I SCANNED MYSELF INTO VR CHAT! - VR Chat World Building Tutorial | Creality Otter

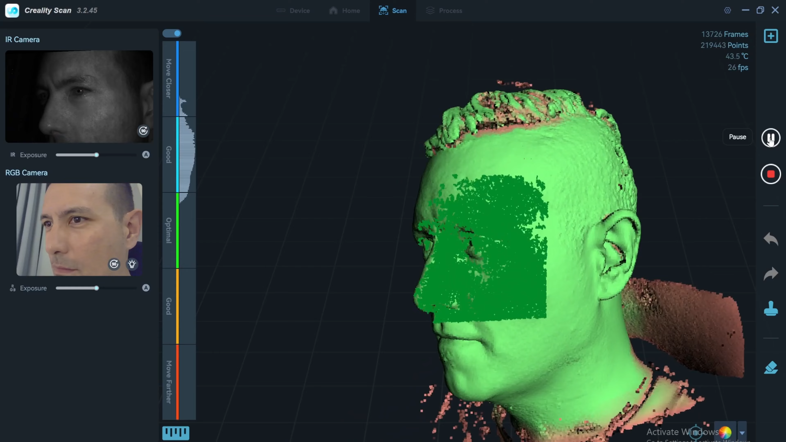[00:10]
I scan myself with the Creality 3D scanner to get a 3D model of my head because I want to build a statue of myself in VR.
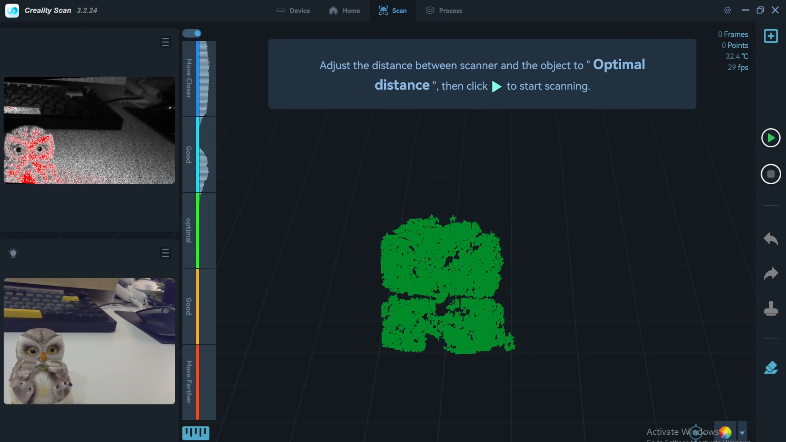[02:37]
And here's the little owl, and on the right you see those green points, and that is what you're looking for.
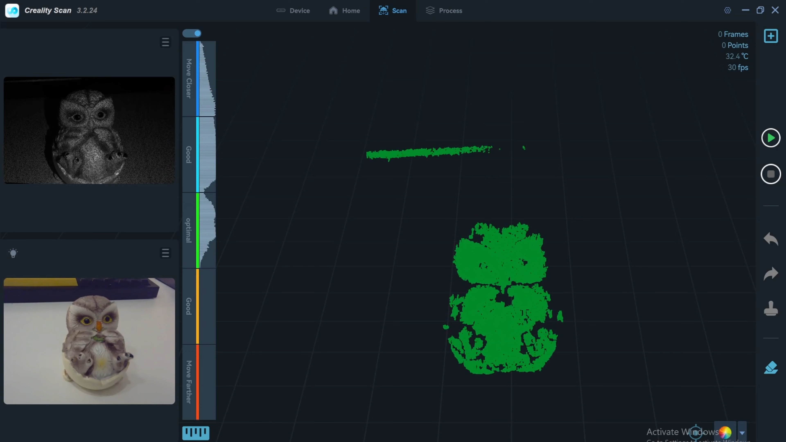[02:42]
You want to get the whole owl in green, which means you scanned enough points for this to happen. Yeah, so simple as this.
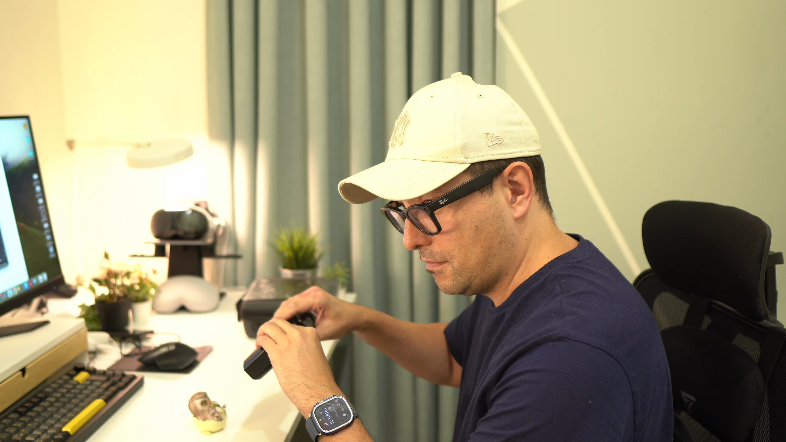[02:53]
And now you're going to see how I do this, simply like this. Of course, it would be better if I had some kind of turntable that would turn the all by itself, but yeah, it also works like this. Once you've done that, then this is how it's going to look like.
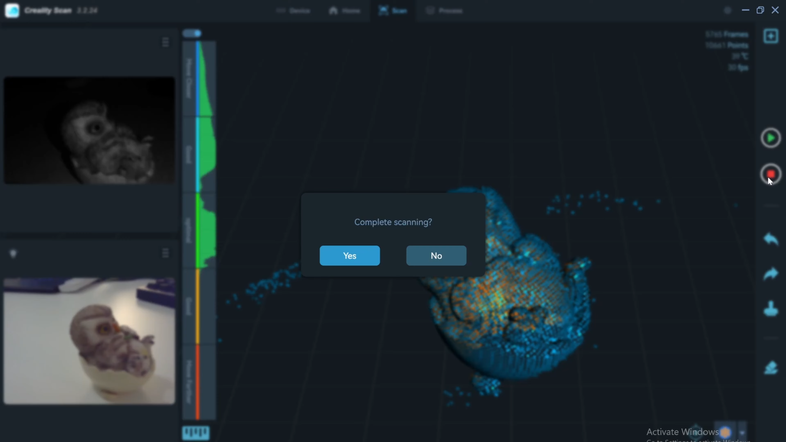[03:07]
The whole owl is going to be green, and you can finish your scanning process, and you're basically done.
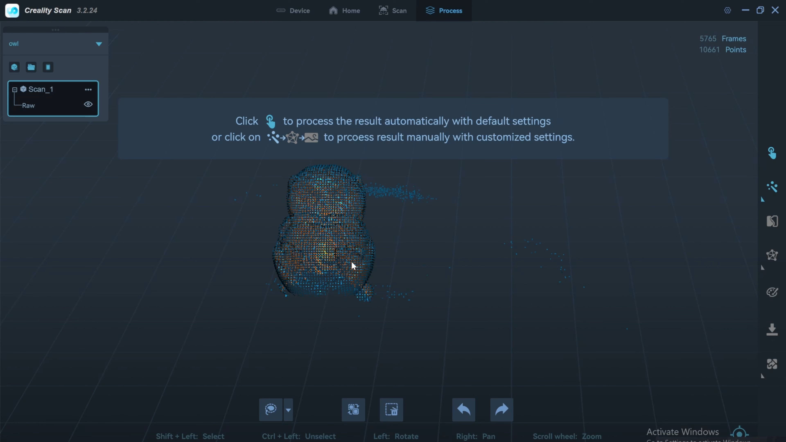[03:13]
You can now delete all those points, the red ones that are actually not the object itself,
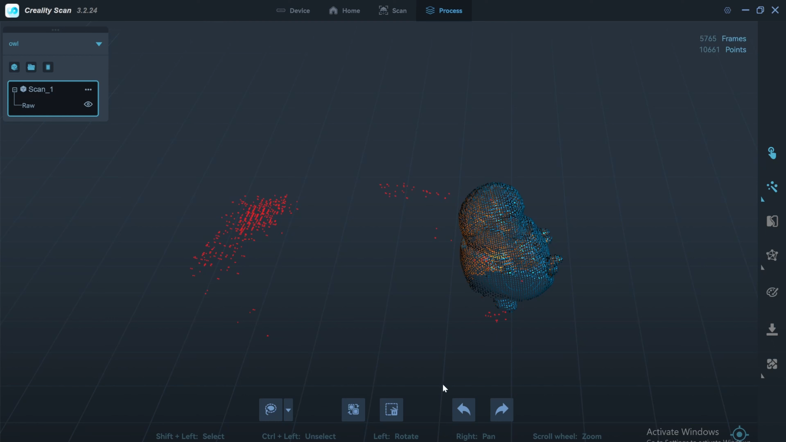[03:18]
and you simply mark them and delete them, and it was simple for me. That's my first scan, and without a problem, I could do that.
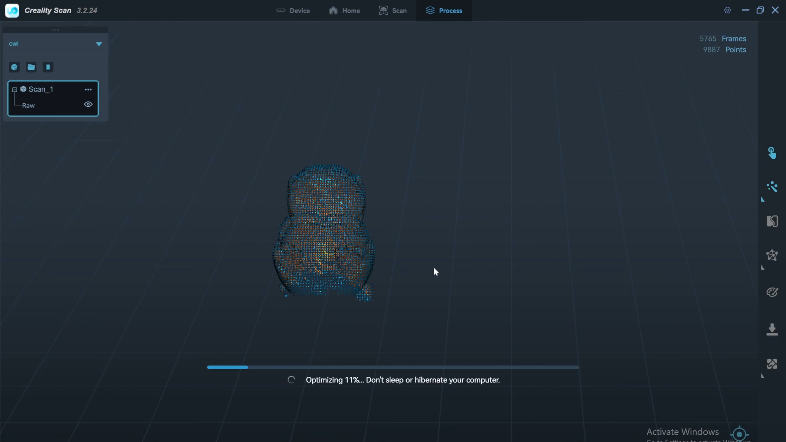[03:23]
Yep, and then you come to something like this.
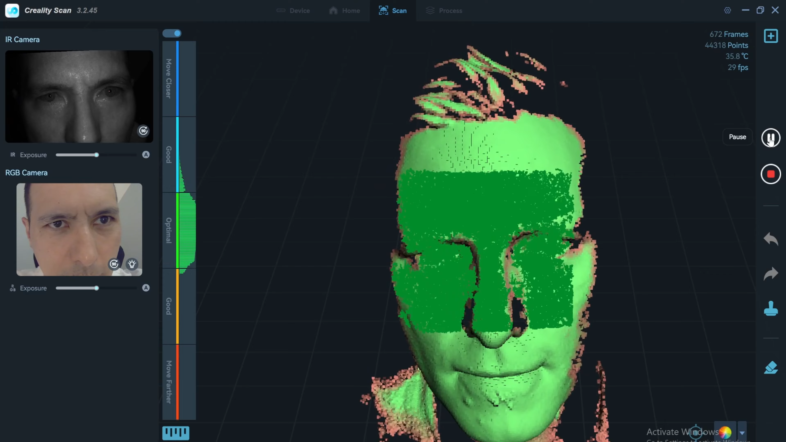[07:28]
It's not perfect, but it's pretty spectacular what you can do with this scanner simply yourself.
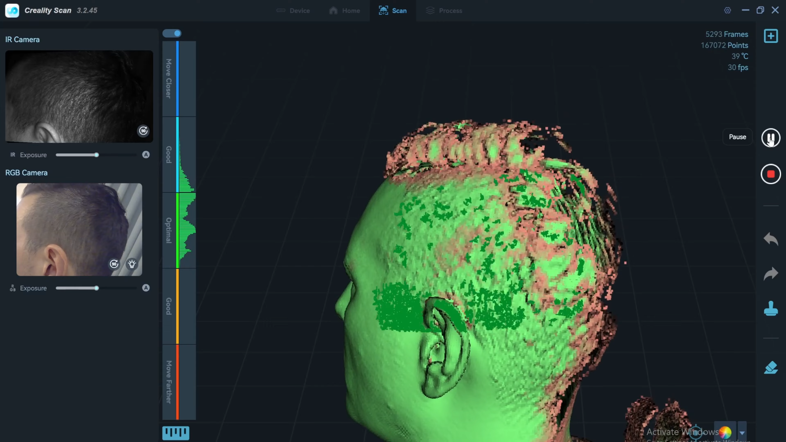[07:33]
Next time I'm going to ask my wife to help me with this, but this is pretty cool. This is pretty cool. Scan myself here into this same process like with the owl.
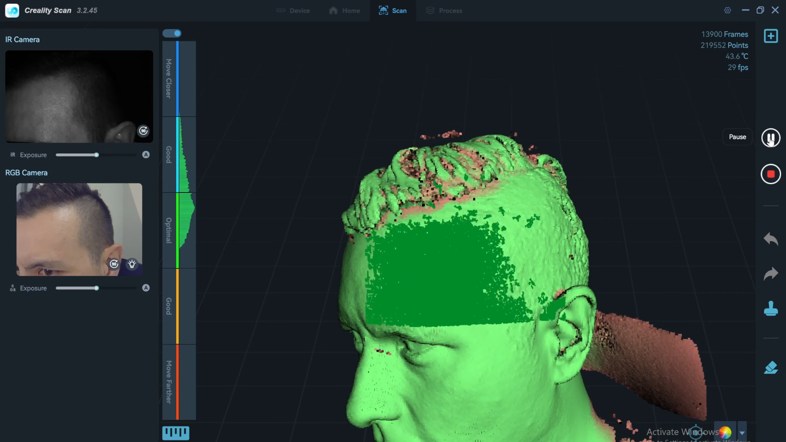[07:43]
And here we are. Here is my first 3D model of my head.